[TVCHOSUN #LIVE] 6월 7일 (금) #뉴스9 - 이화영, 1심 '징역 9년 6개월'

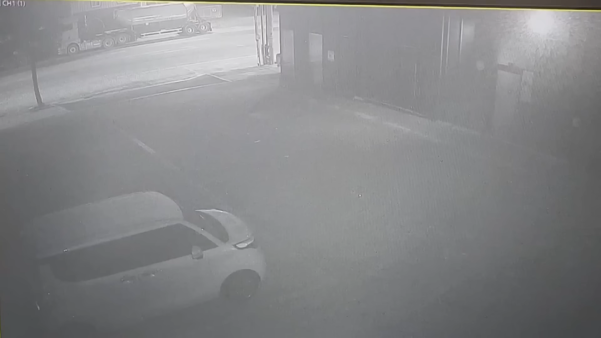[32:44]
도로 한쪽에 불빛이 보이더니 차량 한 대가 쏜살같이 지나가고
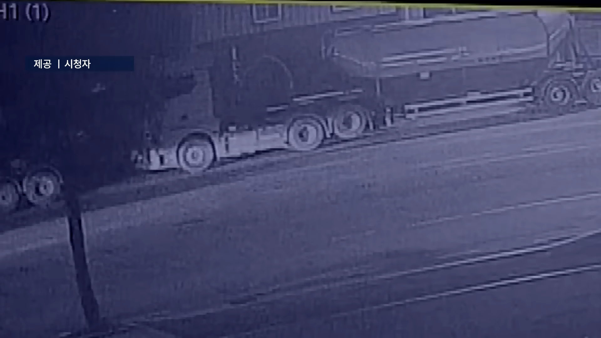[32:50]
다른 차량은 파편을 사방으로 튀며 빙글돌더니 앞부분이 부서진 채 도로 한가운데 멈춰섭니다. 주변에 있던 사람들이 차량 운전자 구조에 나서고 잠시 후 구급차가 도착합니다.
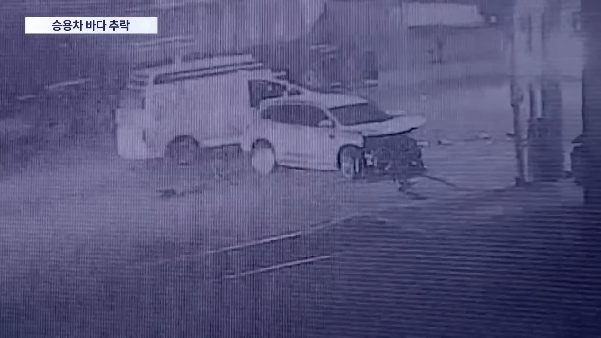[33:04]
오늘 새벽 4시 20분쯤 인천의 한 해안도로에서 발생한 사고 장면입니다.